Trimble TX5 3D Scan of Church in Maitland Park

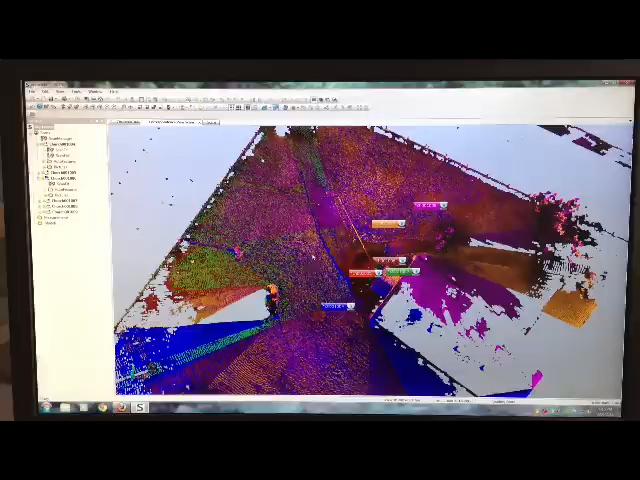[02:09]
The more detail becomes available and the clearer the picture. Obviously you can see in here where I'm moving the mouse around there is shadow that the scan never reached. The view could not be seen from there. Now I'll just drop a pin point on here and we can rotate the data around.
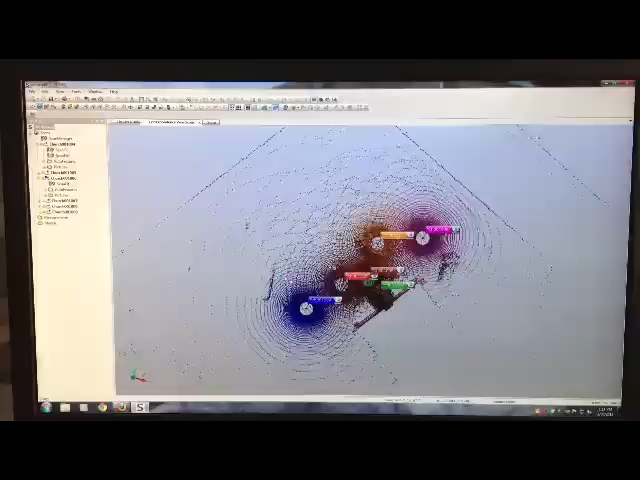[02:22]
And there we see the data all joined together.
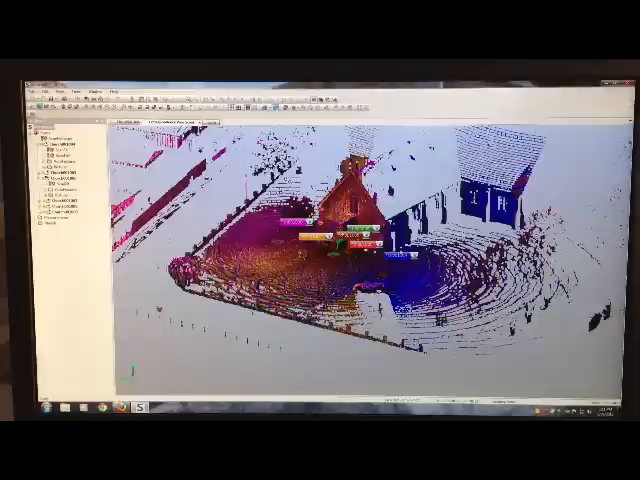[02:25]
You can see the front of the church.
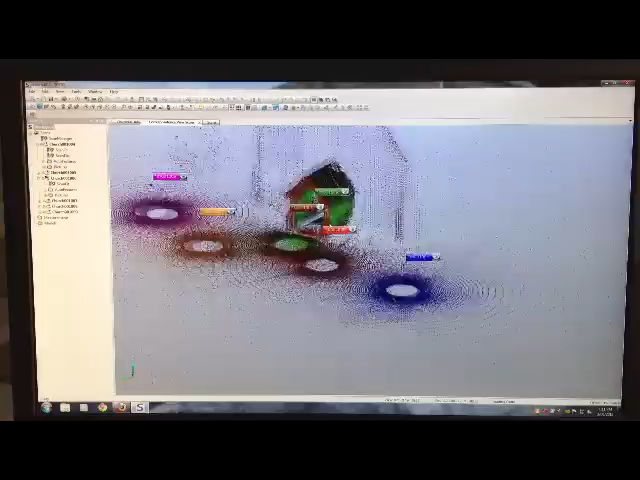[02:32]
And we'll zoom in and you can actually see inside the front
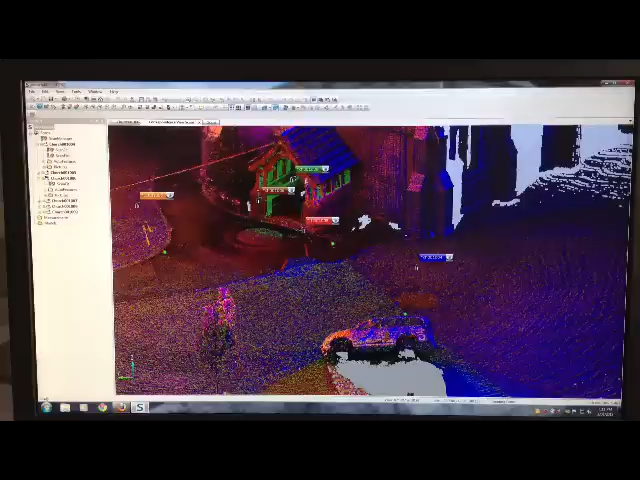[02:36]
portico where we've shot inside the portico at one time.
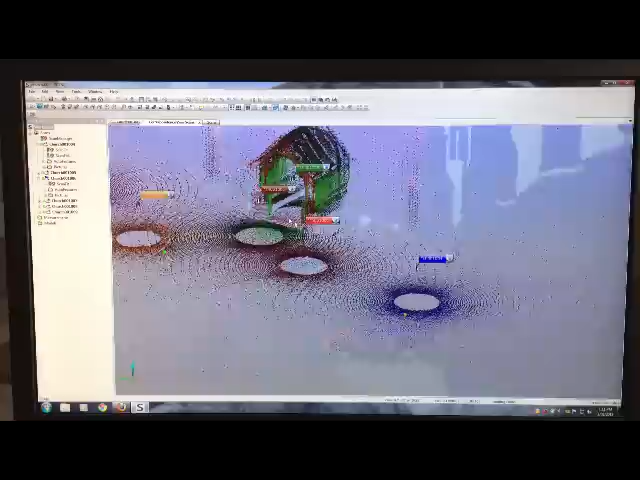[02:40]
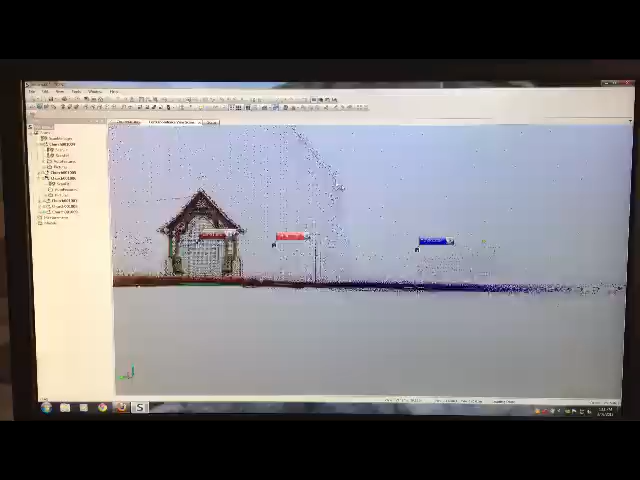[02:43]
And you can see the church. Now we then have applied the colour to the photographs to the scans when we can see that they're all joined up properly.
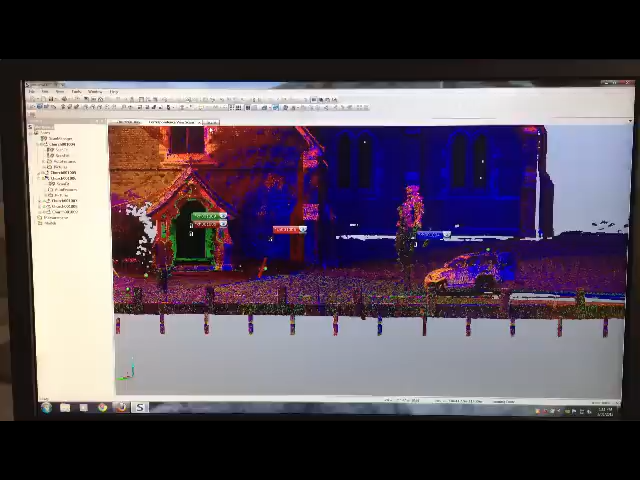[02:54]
And this is the data colourised.
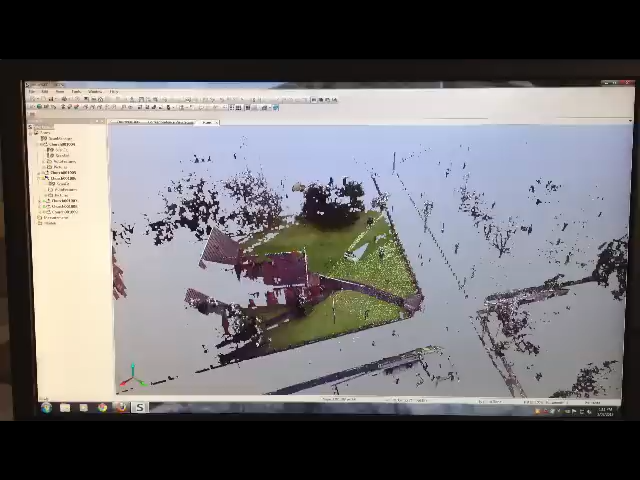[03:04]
I'll then again drop the rotation point in.
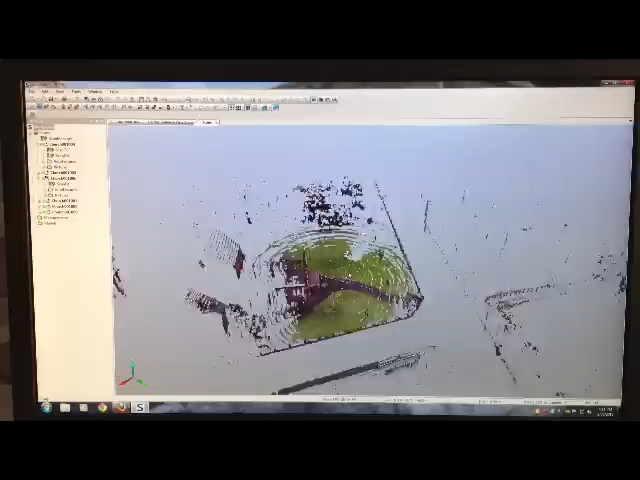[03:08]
And we can rotate around and zoom in and just let it refresh.
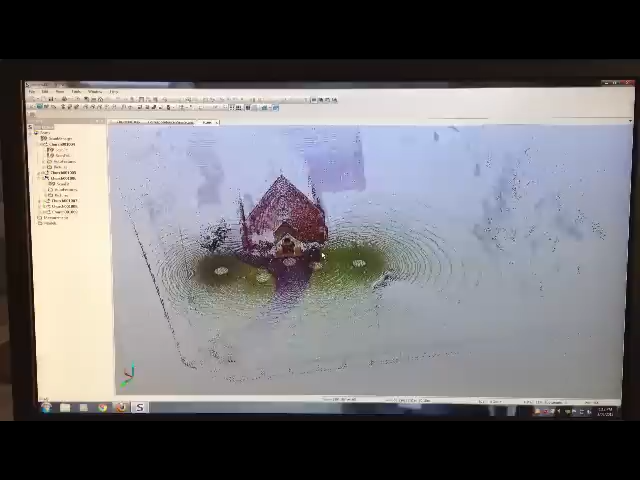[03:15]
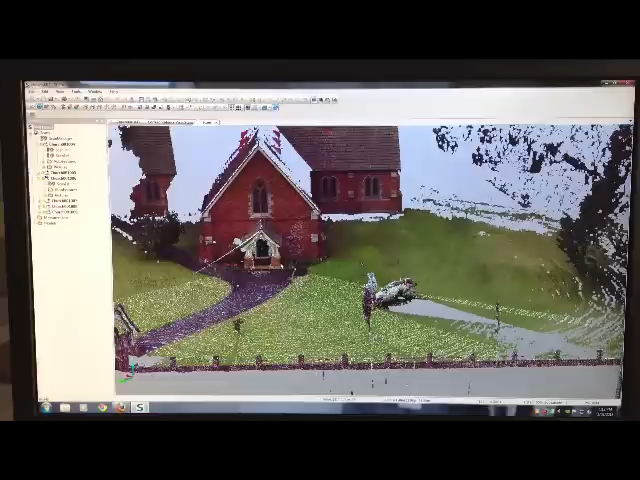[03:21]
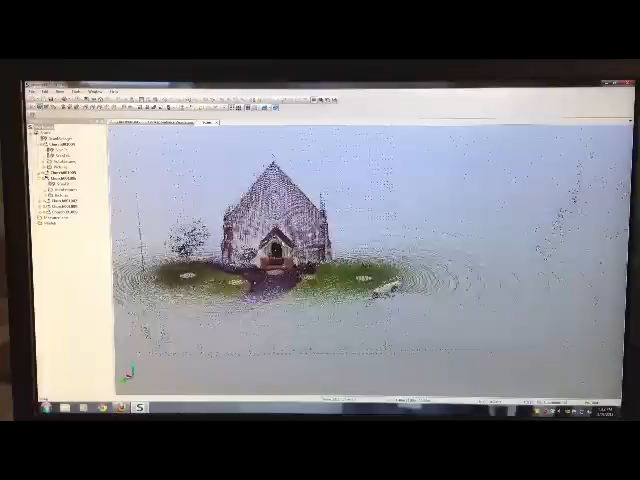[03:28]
Keep zooming in and if you look on the church here
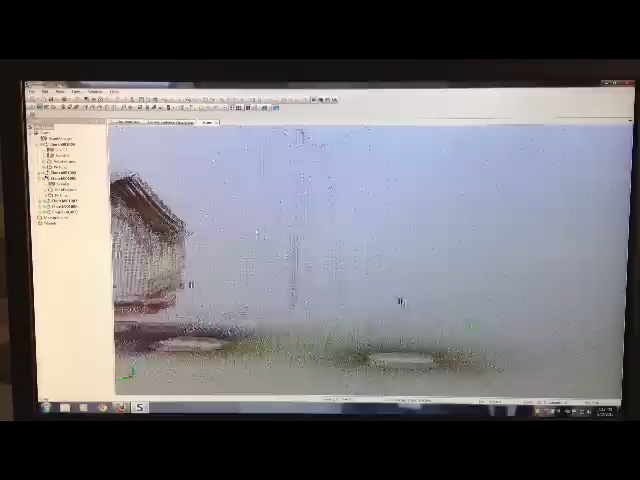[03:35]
the detail is that good that you can see
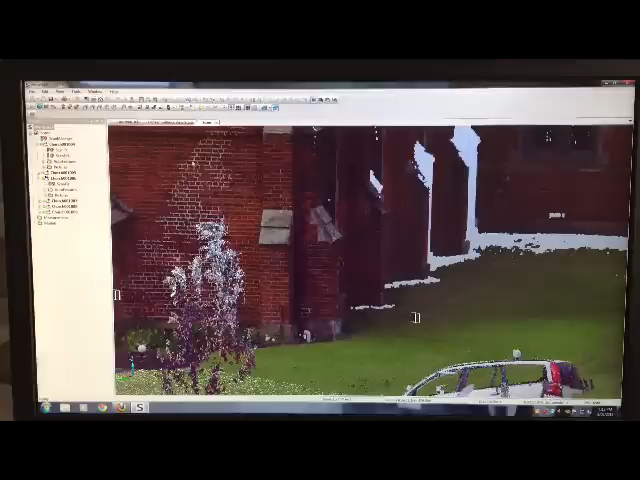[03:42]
the different mortar that was used in repairing the wall of the church. So the detail that becomes available with these scans becomes incredible.
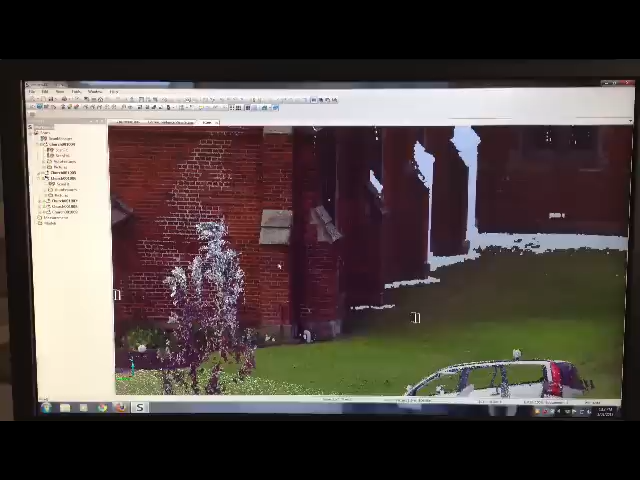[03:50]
You can see if on a track machine whether it had been repainted or anything about the quality of the machine or on a building.